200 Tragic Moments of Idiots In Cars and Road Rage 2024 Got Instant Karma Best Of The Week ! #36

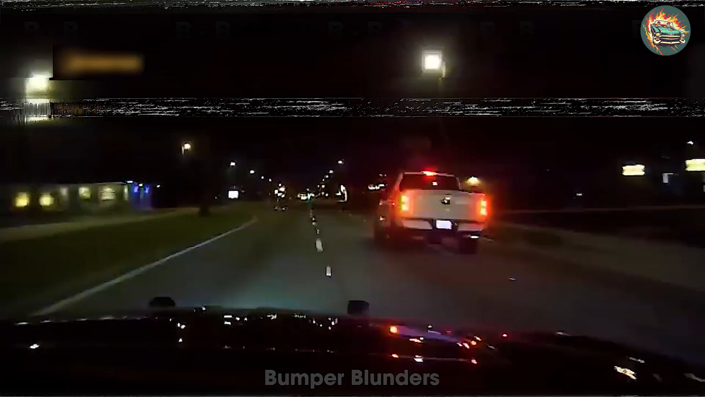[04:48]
A reckless pickup truck driver fled the scene after speeding past a police traffic stop.
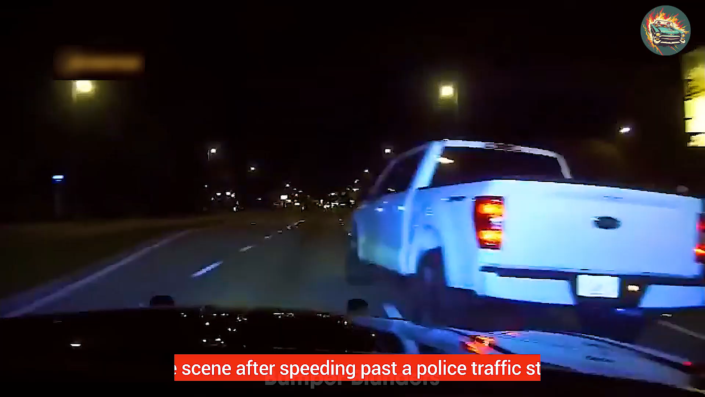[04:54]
A high-speed chase ensued, ending when the pickup truck swerved across multiple lanes and crashed into a building.